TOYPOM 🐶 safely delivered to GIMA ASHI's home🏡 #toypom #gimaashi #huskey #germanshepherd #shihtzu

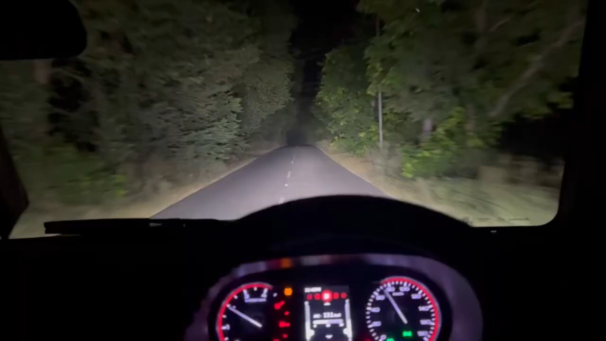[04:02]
गईस आपा जानने लोईयां तो जलंदर रोड थे ते लाइटां दी क्वाल्टी चेक करो वह